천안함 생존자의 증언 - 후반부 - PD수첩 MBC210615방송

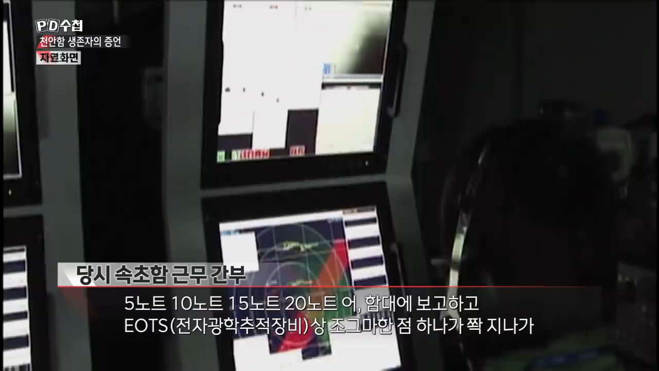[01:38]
2,5,2,3. 조그마한 점이 하나가 참. 제나 봐.
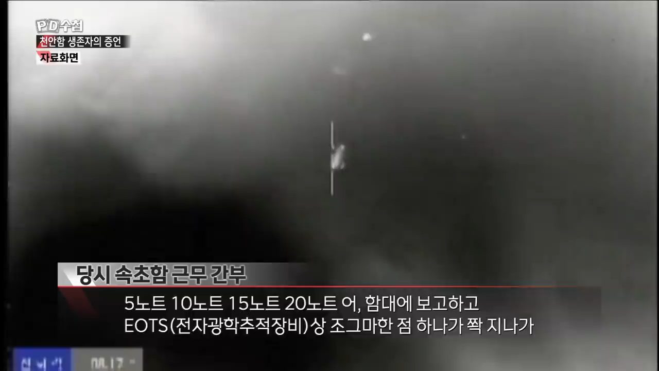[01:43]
그런데 포털이 뻥. 뻥. 뻥. 뻥. 포털을 때려 뽑는데도 얘는 안 맞아서.